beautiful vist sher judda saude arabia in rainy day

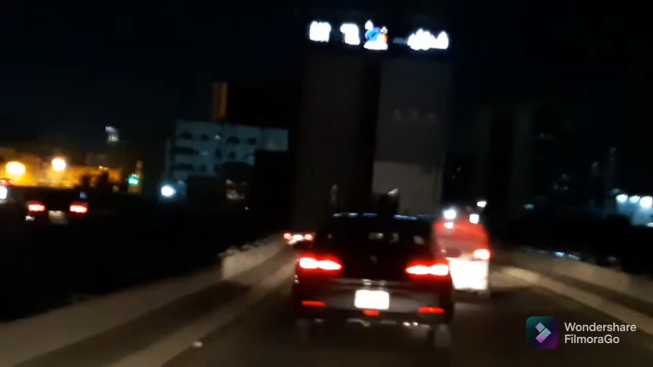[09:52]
یہ دیکھیں ہم کھبری اُتر رہے ہیں اب ہم کدر اُتر ہےنے شفیہ شفیہ اثر اُتر ہے یہ کندرہ اُتر ہے آئیے ہم کبری اتر ہیں کندرا